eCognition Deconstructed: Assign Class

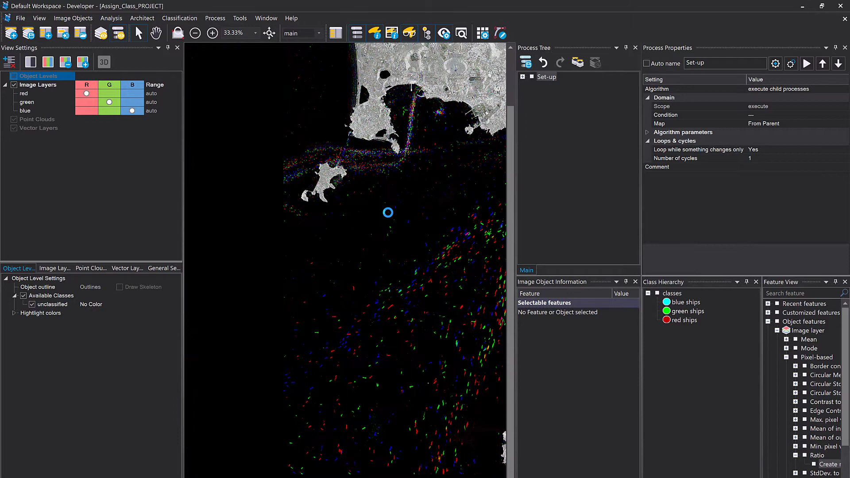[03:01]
So that's water and we see ships. And now I simply want to use a sign class to classify the ships.
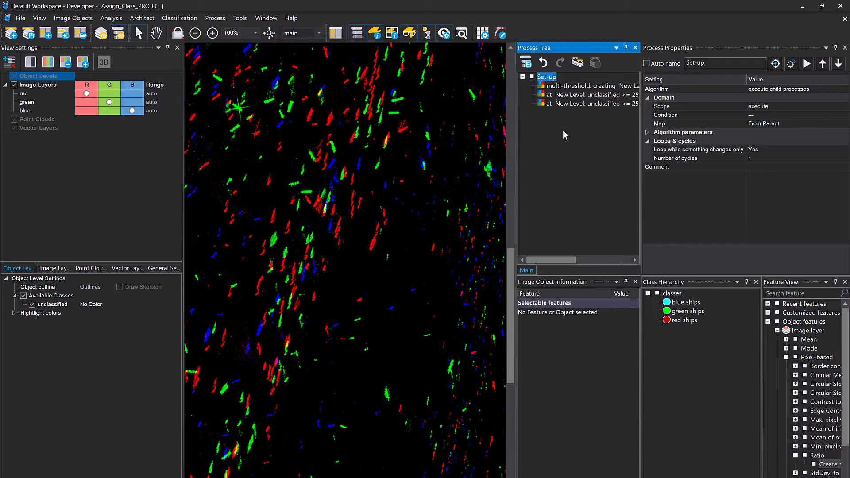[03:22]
I'm using the multi-threshold segmentation several times here. And that should give us nice objects to work with.
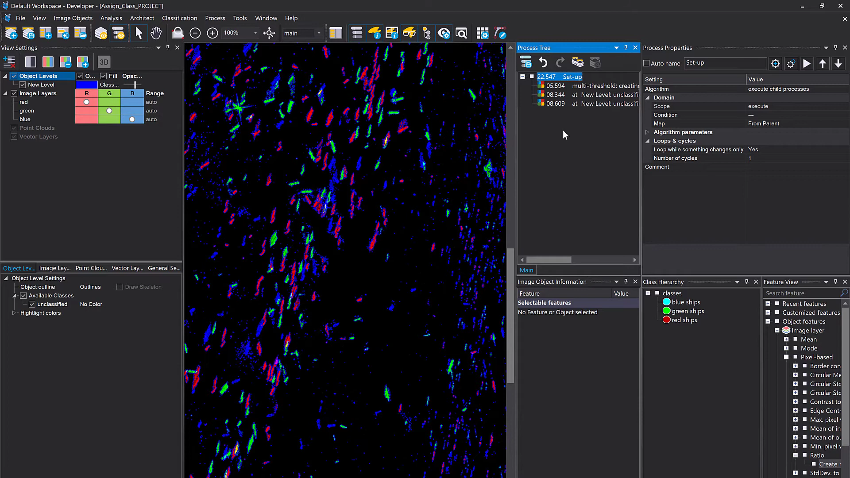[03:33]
Okay, execute this one. And now we have objects. We also have fairly small objects here, but I didn't care. I just want to have objects. I'm going to change the outline color to yellow. And you see actually that these ships somehow, if they have different colors, they're nicely delineated. And landmass here also is one large object and the black background,
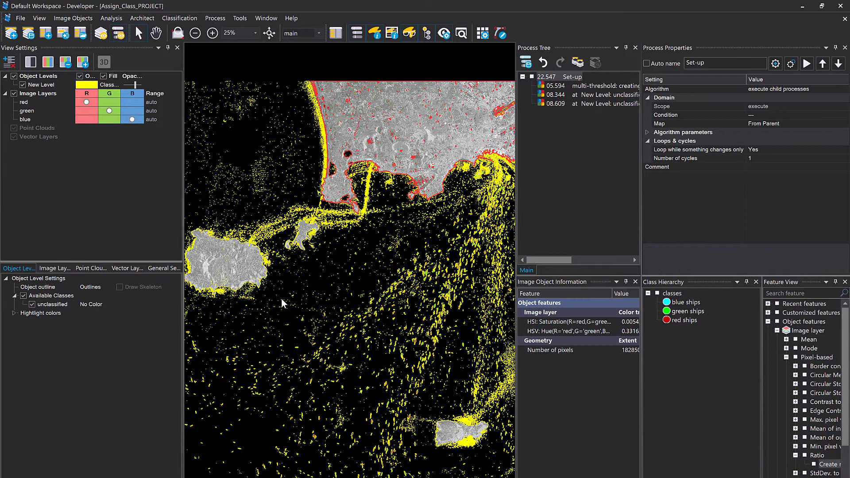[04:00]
the water as well. So let's try to classify the red ships first.
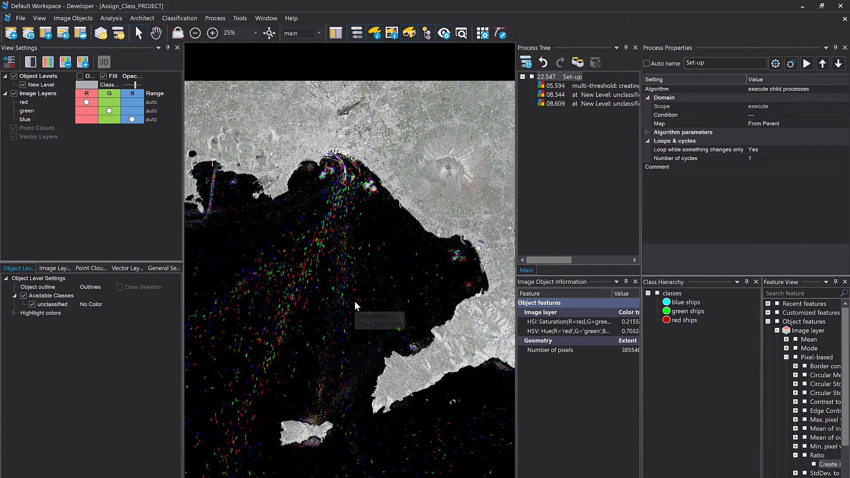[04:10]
How could you proceed? Again, we are using the assigned class algorithm now.
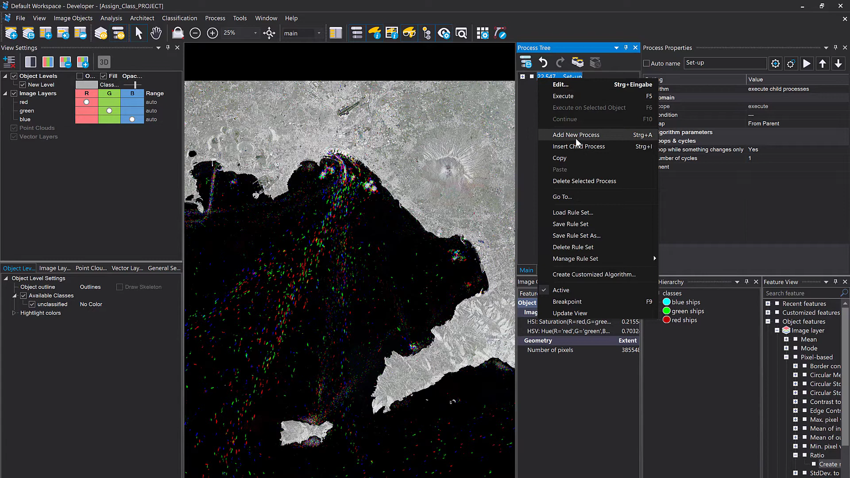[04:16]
So I'm going to add a new process to the process tree.
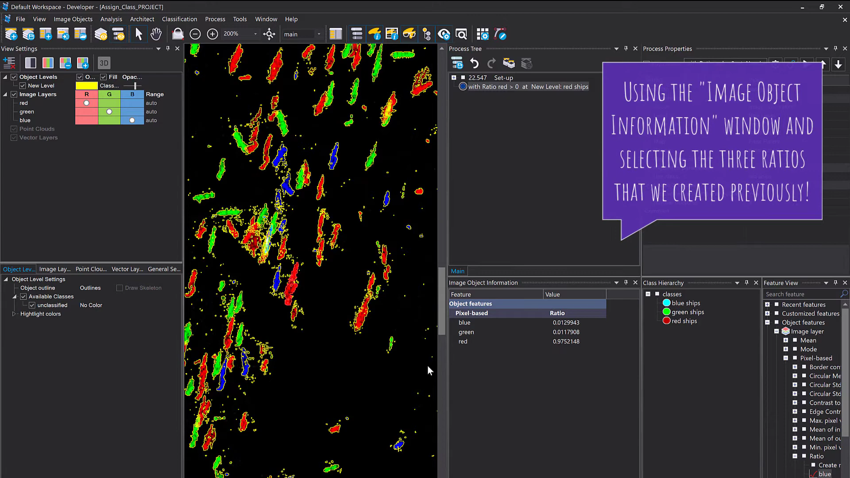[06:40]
OK, so now what you see in the image object information window is the ratio of the selected object. This one here. And that's a red object. And you see the ratio of red is very high, which means the ratio of the influence of the red band compared to the other input bands. If I click on a blue object, that should have a high ratio in blue because it looks blue.
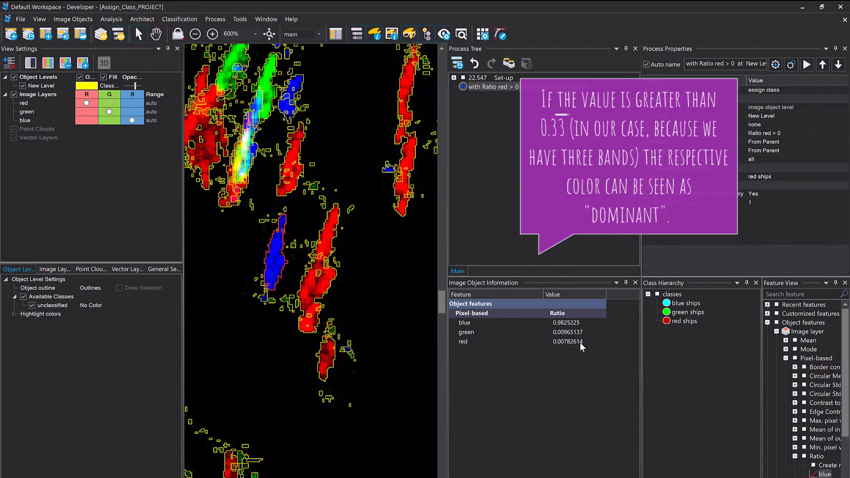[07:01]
The ratio of the blue has to be higher. OK, black is going to be more or less equally distributed.
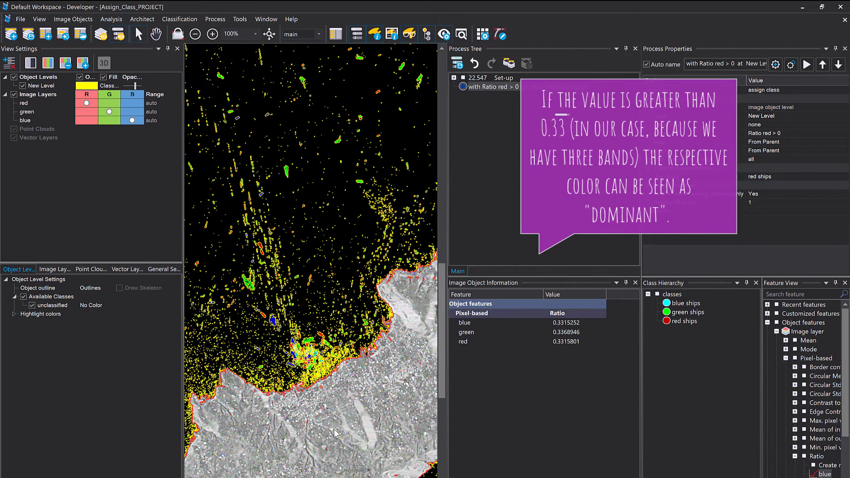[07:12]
And also for white, it should be almost the same, right? And that's why it appears white. Green, again, just to check it, has a high value in the ratio green.
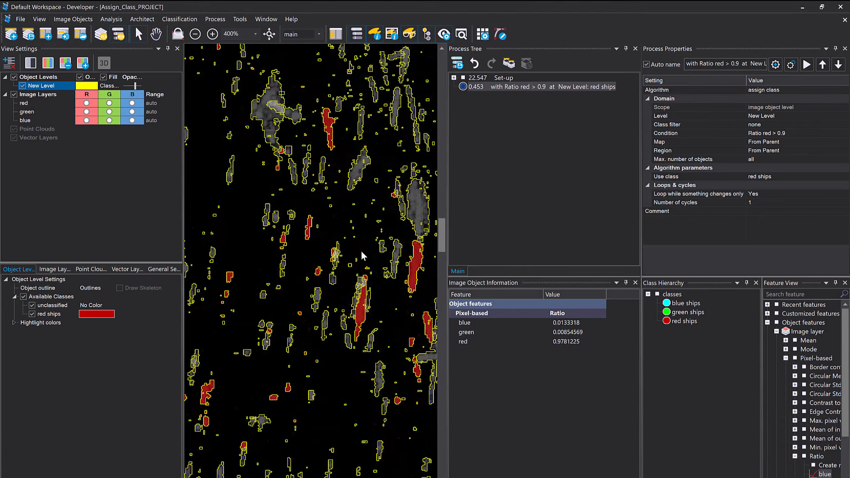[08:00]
And those correspond to the objects that have a high red ratio.
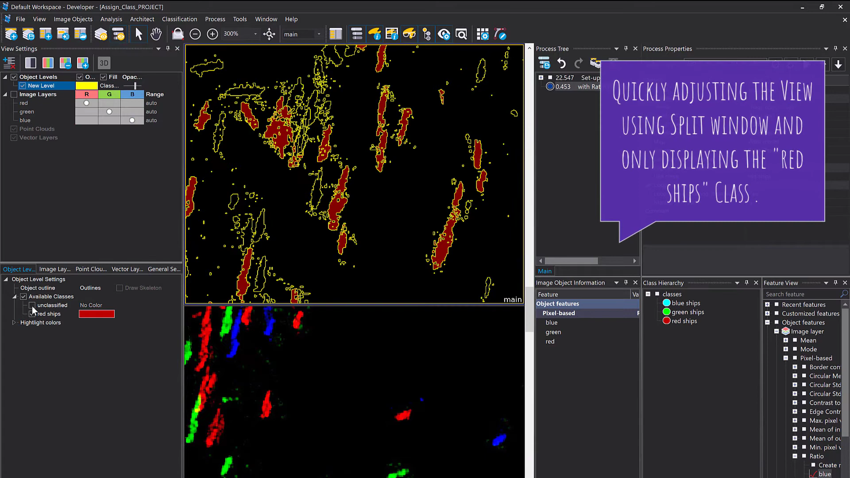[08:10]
Now you only see the objects that are classified as red ships. OK, so what I see is we also have very small ships. Let's have a look how small they are and then try to kick them somehow out. Let's assume we are only interested in the big ships. OK, so let's display the area of the selected objects in the image object information window. Object features geometry extent area. Double click it and it pops up here.